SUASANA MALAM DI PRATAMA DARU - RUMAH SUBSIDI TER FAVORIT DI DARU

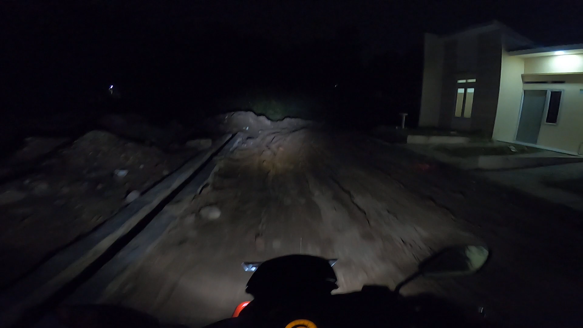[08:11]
nih kayaknya nih takut hujan gua kalau ke jebak
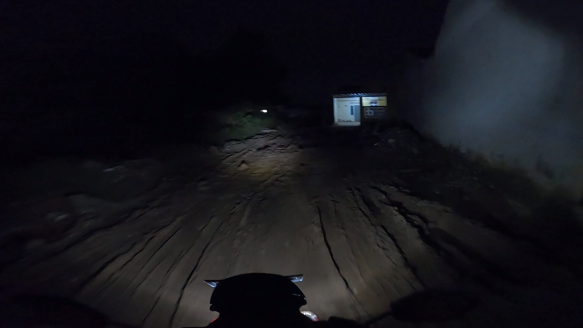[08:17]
hujan disini waduh ngeri nggak bisa keluar hehehe enggak gitu juga sih kan ini udah ada beberapa jalan yang dipaping blok ya